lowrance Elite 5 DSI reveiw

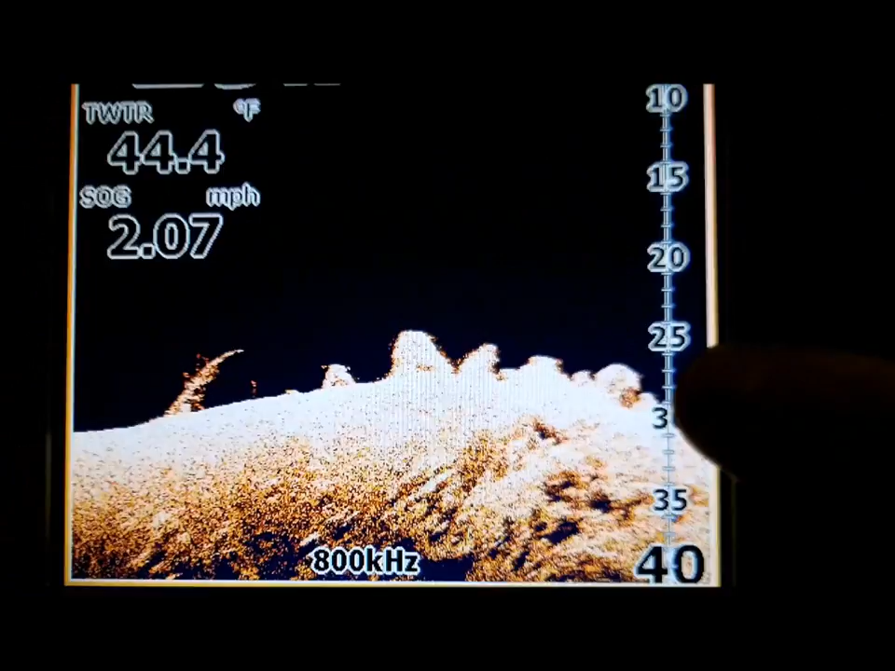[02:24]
On screen: water 44.4°F, speed 2.07 mph
water again you got some rocks right here good decent little rock
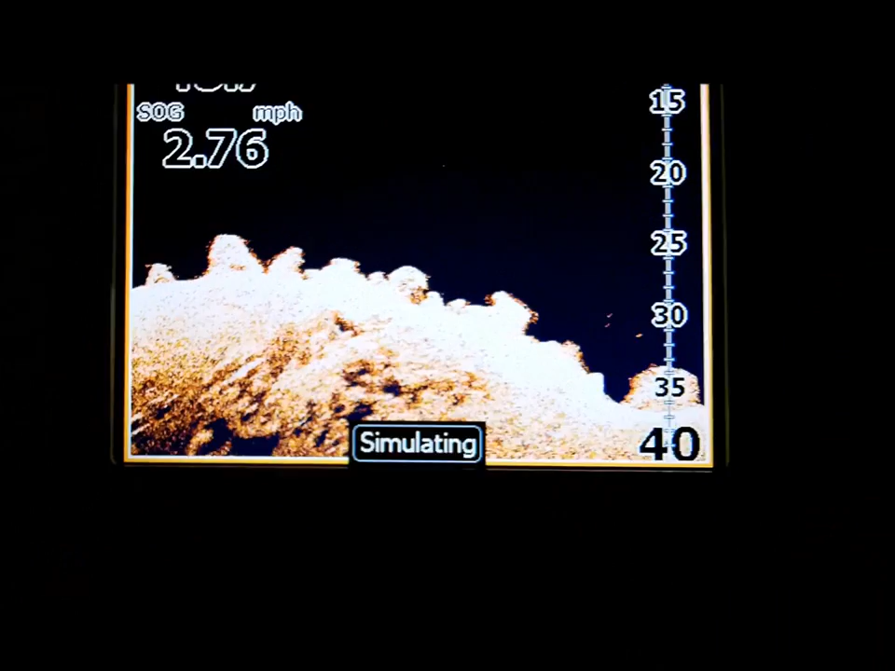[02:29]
On screen: speed 2.76 mph
pile a little little bait a couple little bait balls
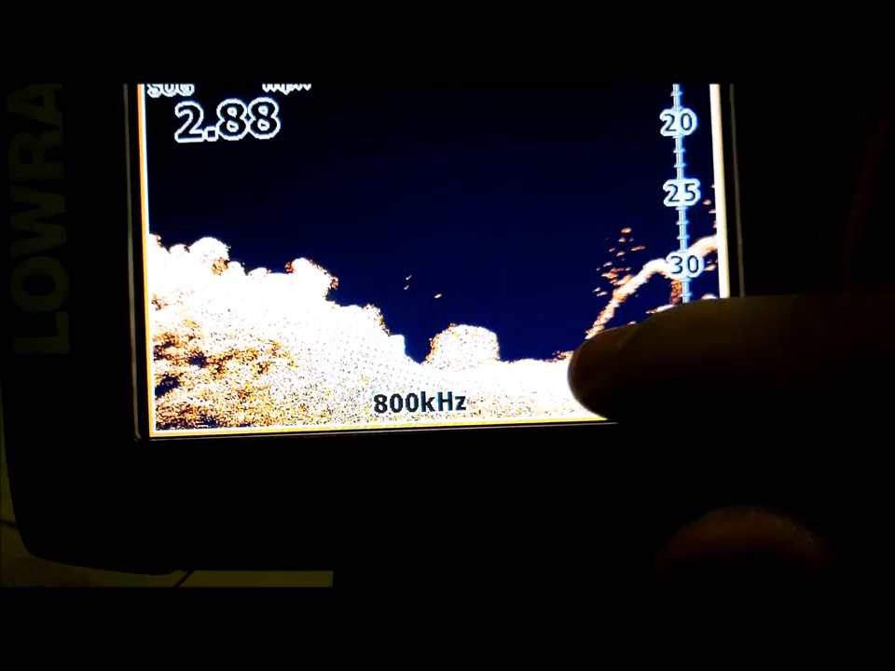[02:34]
right there more bait stacking up on a lay down again and
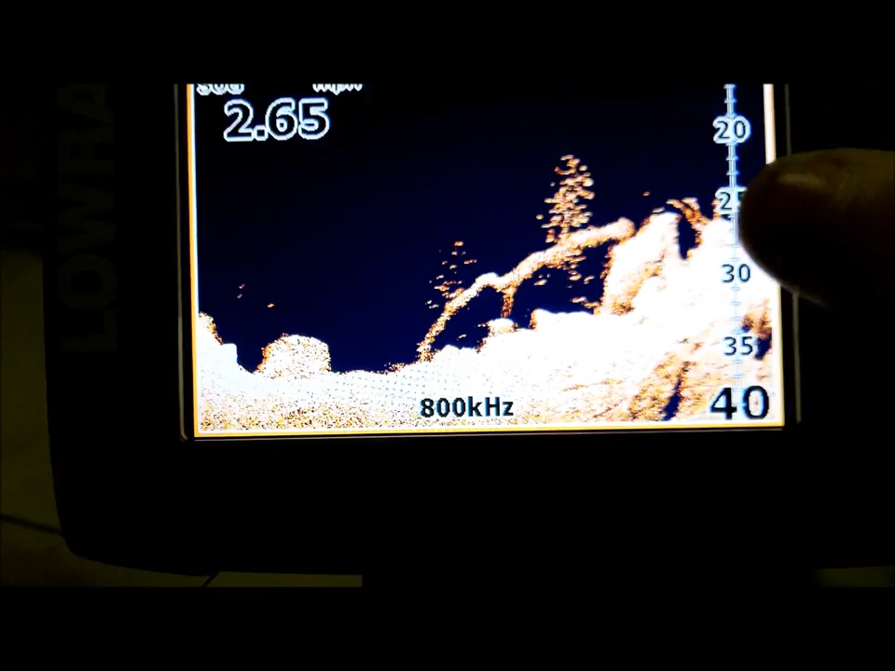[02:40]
this is just starting to come up into a little bit of grass and a little bit of hard bottom as you can see there a little bit
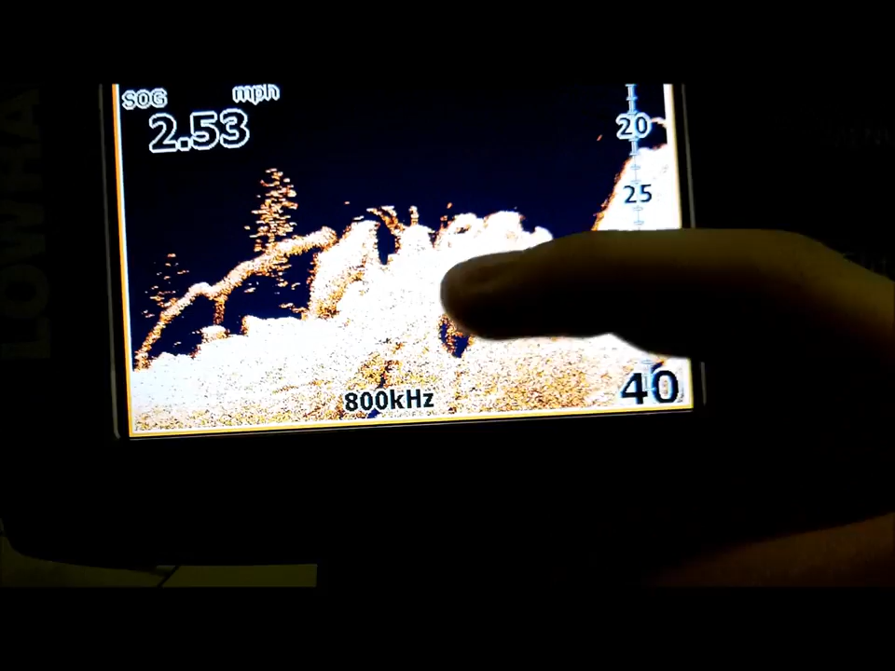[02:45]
On screen: speed 2.53 mph
the wider that it is the harder the bottom is we got a couple sticks sticking up right here
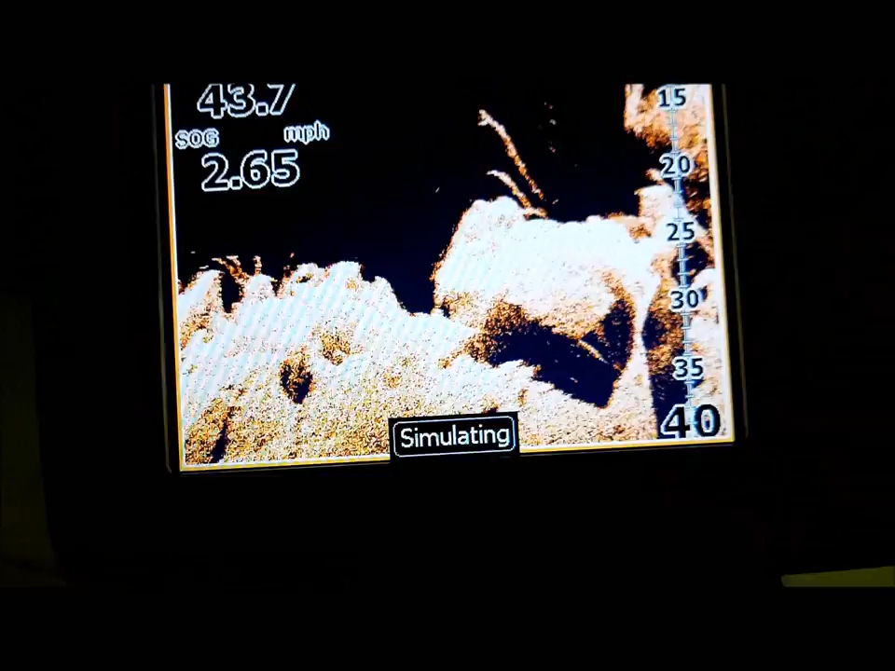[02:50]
On screen: speed 2.65 mph
and I'm hoping it's gonna get to a tree so you guys can really really see what
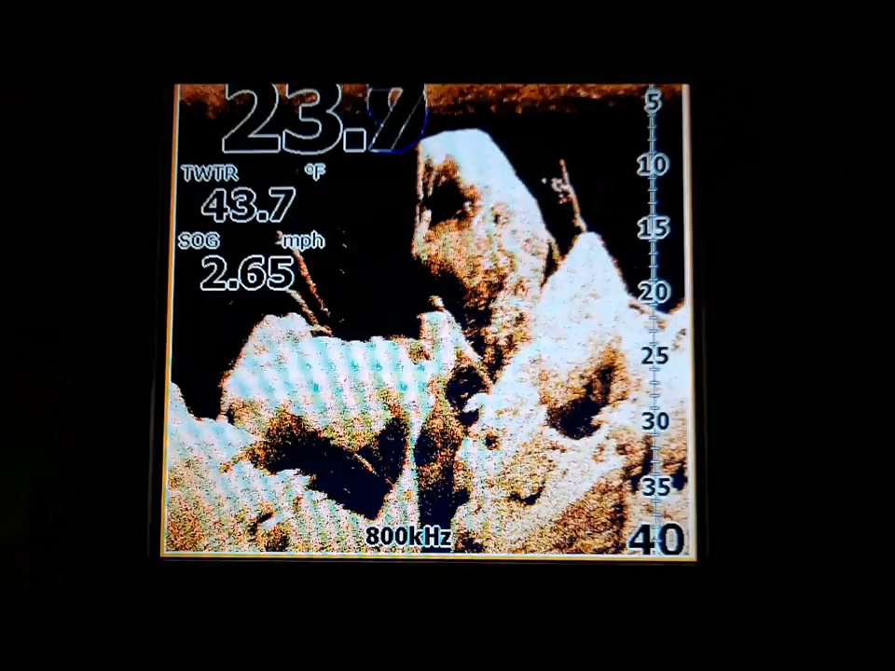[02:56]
On screen: water 43.7°F, speed 2.65 mph
the what a tree looks like but it also it'll give you your water temp your speed and
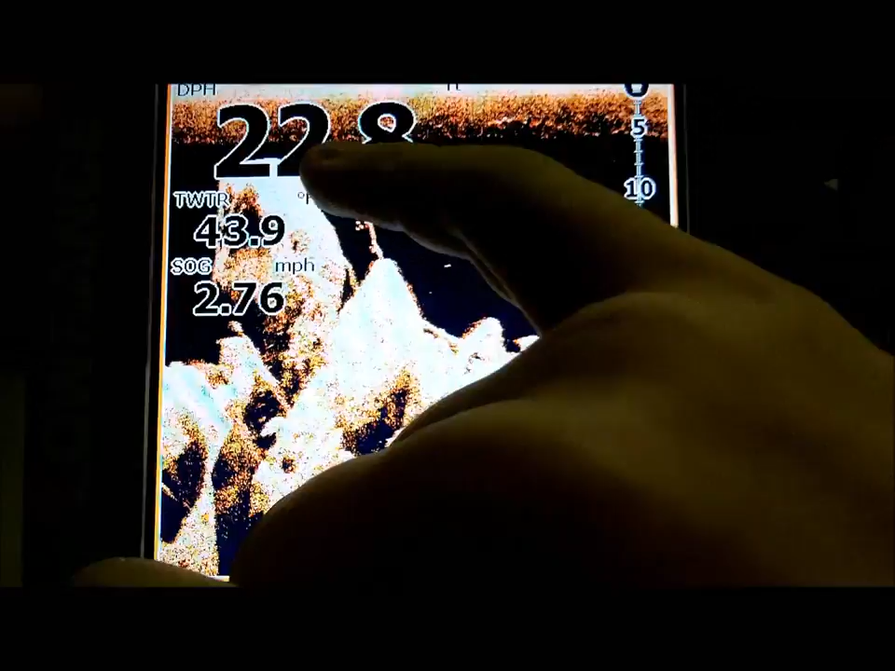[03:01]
then your depth now again another little school of bait with the stick sticking
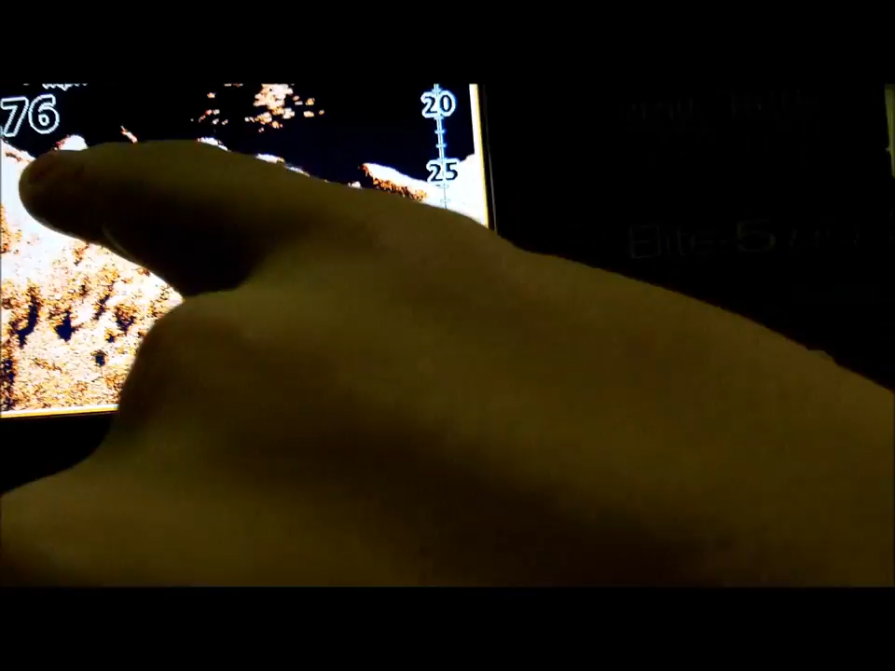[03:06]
up right there and I see another good stick that uh that I liked
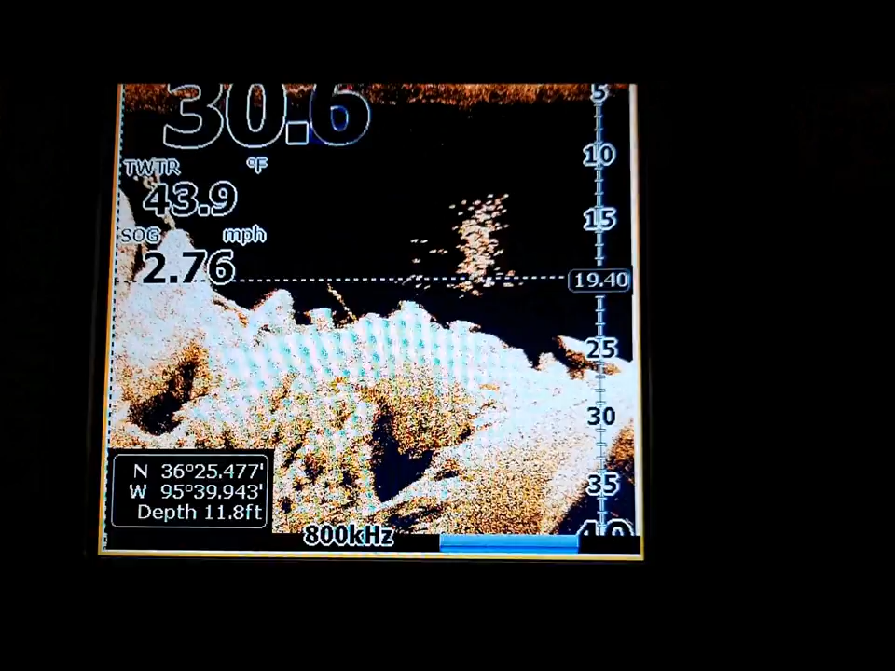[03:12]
On screen: water 43.9°F, speed 2.76 mph
right about now let me get in the middle of the screen so you guys can see it not
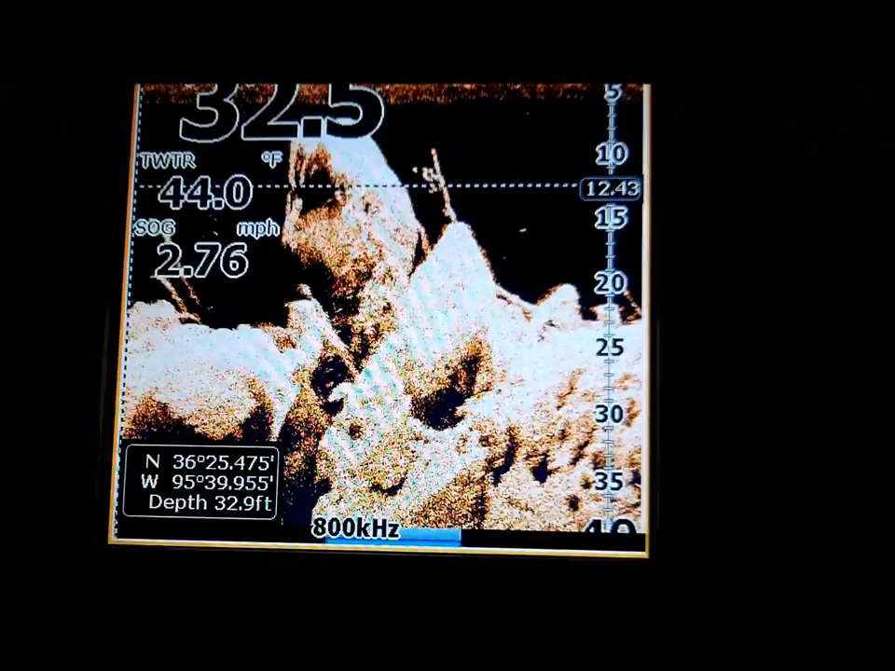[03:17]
On screen: water 44.0°F, speed 2.76 mph
blocked by the numbers right off here this would be a good spot to fish this would
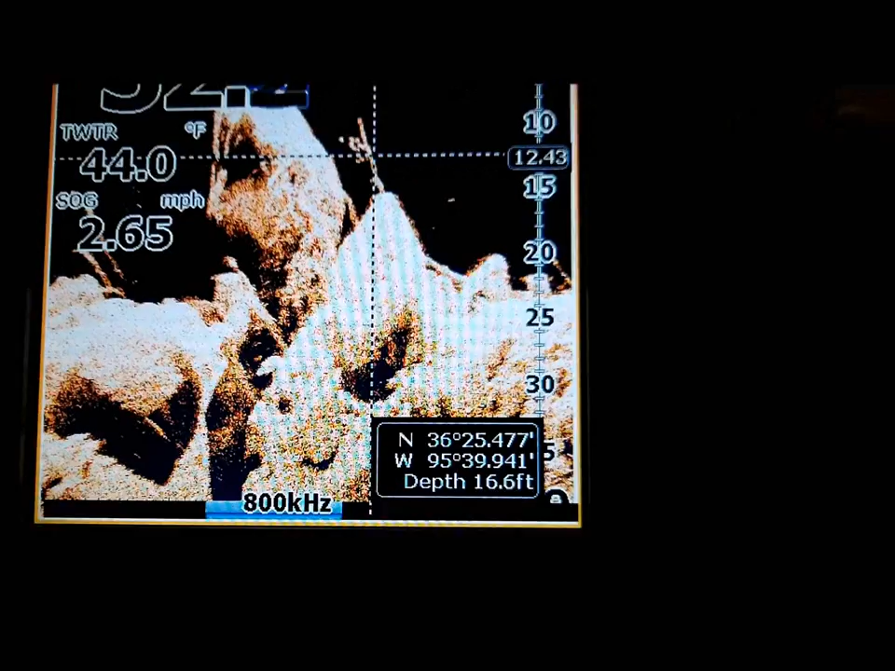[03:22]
On screen: water 44.0°F, speed 2.65 mph
be a good little spot to throw like a fluke because this is just up this is grass with just like a small
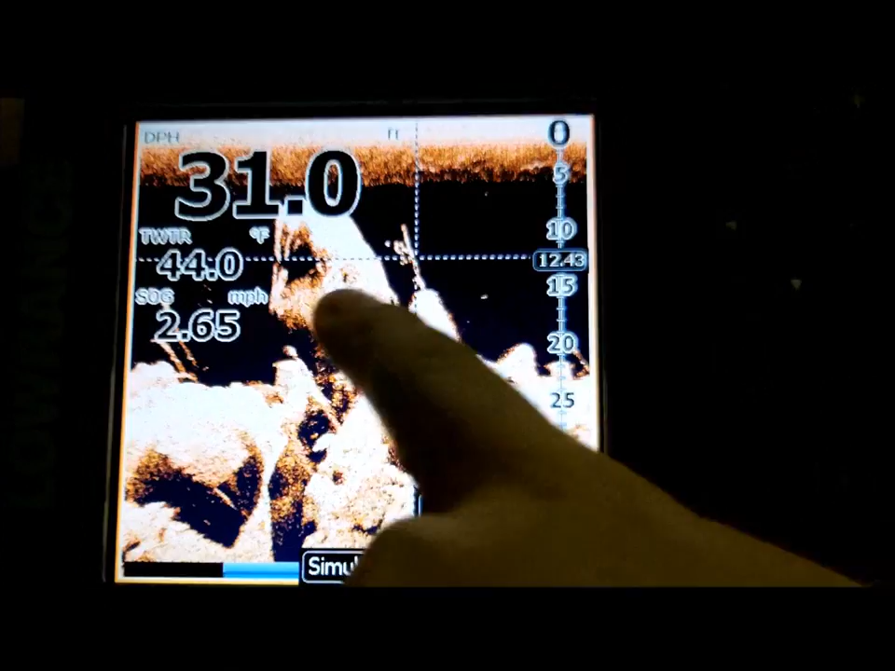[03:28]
On screen: depth 31.0 ft, water 44.0°F, speed 2.65 mph
strand of grass bass could possibly be sitting down in there waiting for stuff
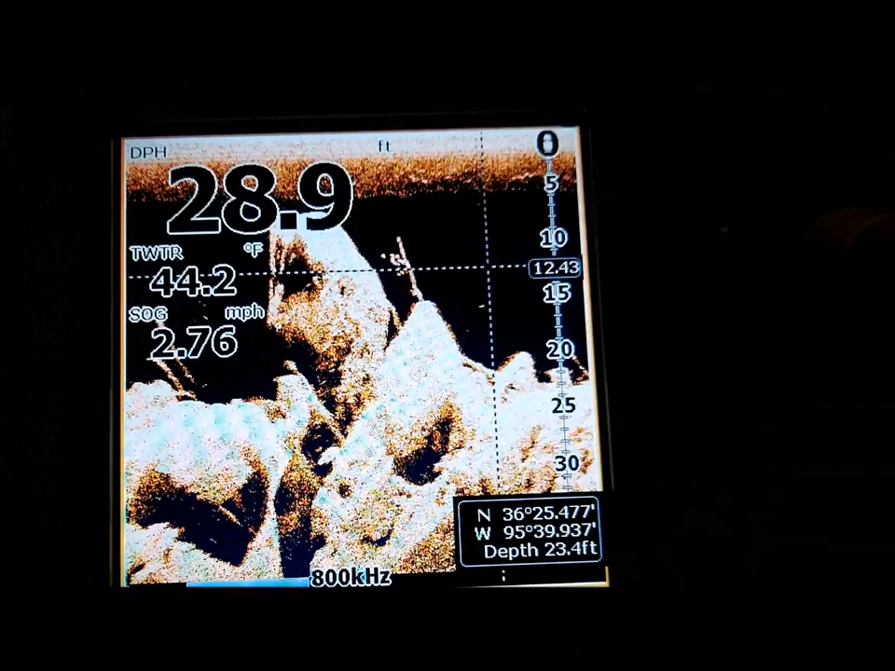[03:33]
On screen: water 44.2°F, speed 2.76 mph
but we're gonna catch back up to our sonar here and we got